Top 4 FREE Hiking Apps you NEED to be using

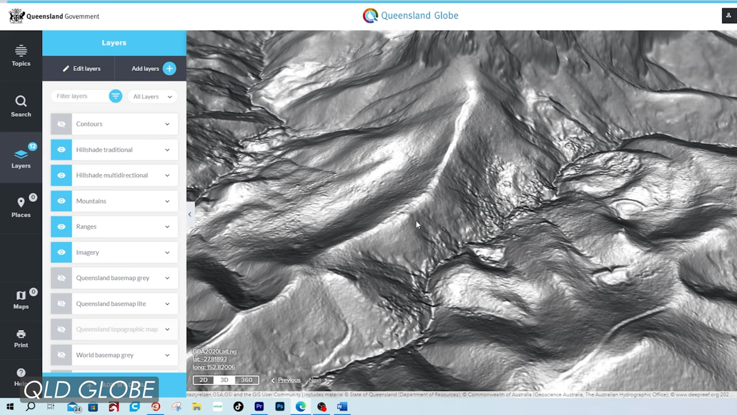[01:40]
What this means is that you basically see terrain a whole lot better which is so important if you enjoy getting off the trail. So let me show you the elevation layer in Queensland Globe.
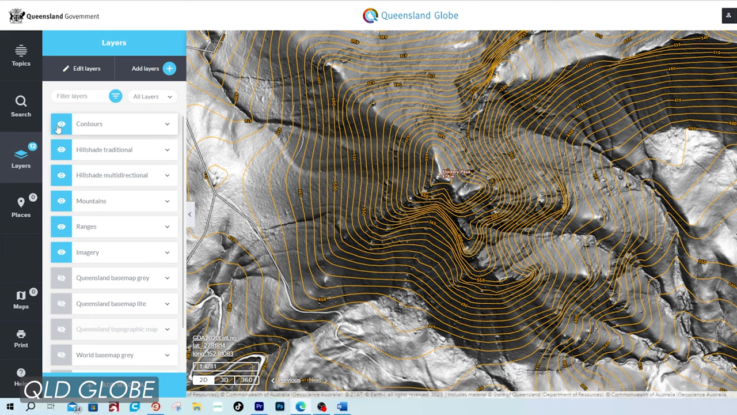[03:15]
And what you have now is an extremely helpful view of the terrain.
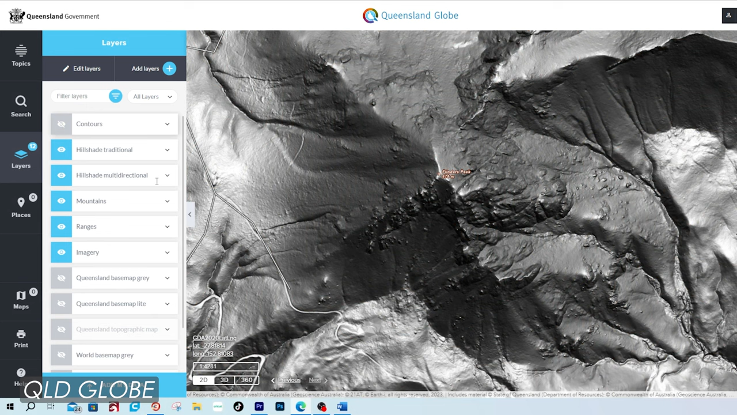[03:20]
And this is called hill shade and gives you a grey scale 3D representation of the terrain surface.
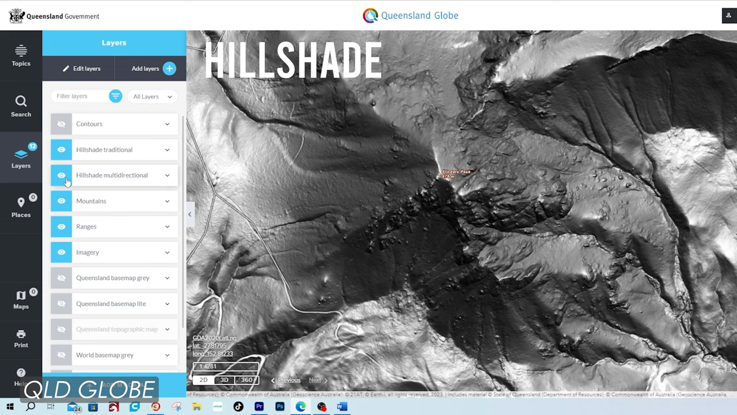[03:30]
You can view hill shade traditional which takes the sun's relative position for shading the image.
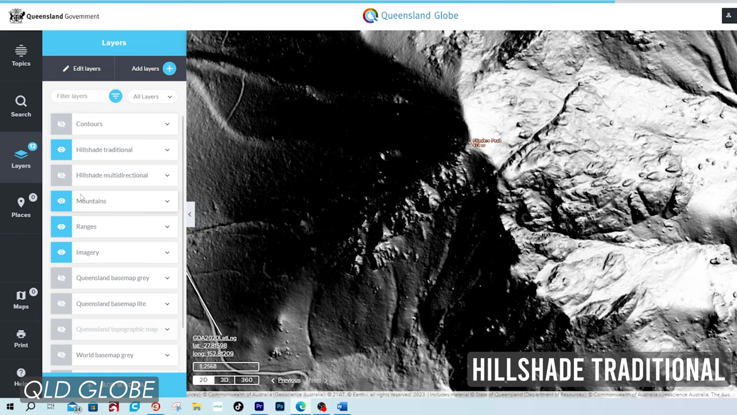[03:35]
Or you can view hill shade multi-directional
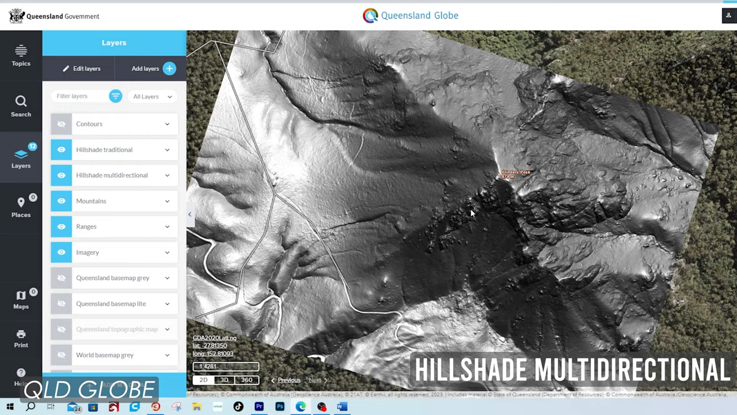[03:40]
which combines light from multiple sources and basically just shows you more detail.
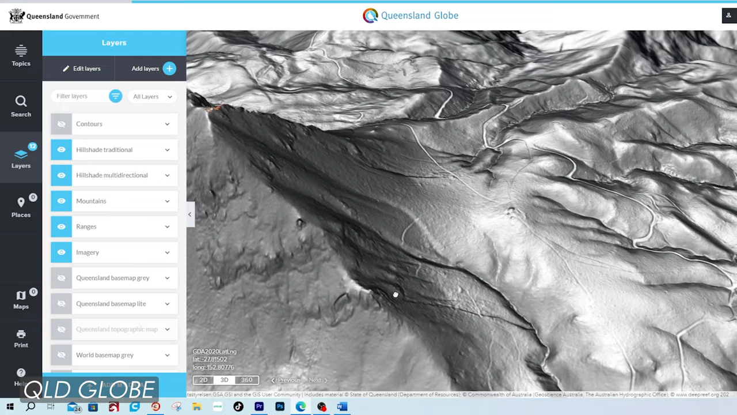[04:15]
Now experiment with this yourself on different locations and you will be amazed at what you can see.
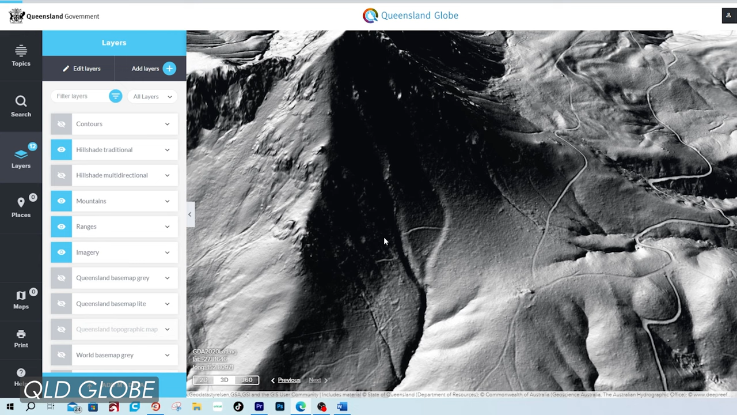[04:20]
I mean you're going to see roads, trails,
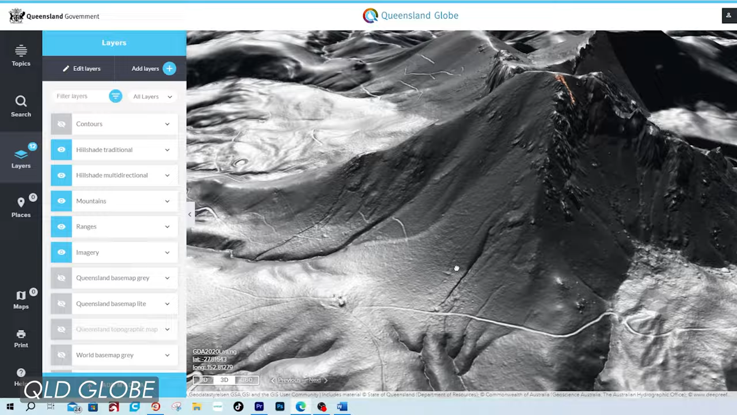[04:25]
even old tracks, cutouts and many terrain features that otherwise you simply
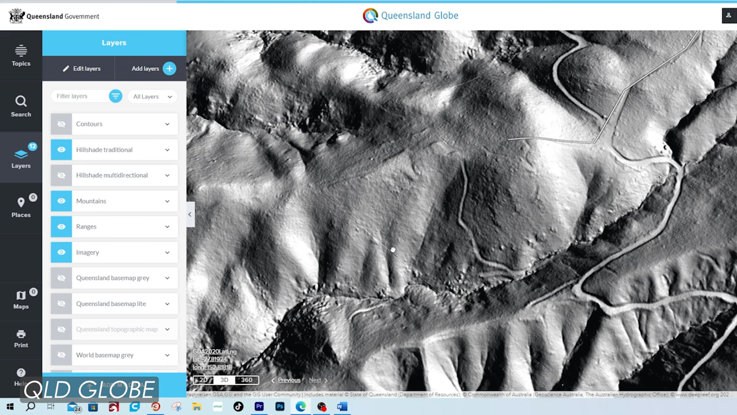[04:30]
cannot visualize on other programs and platforms.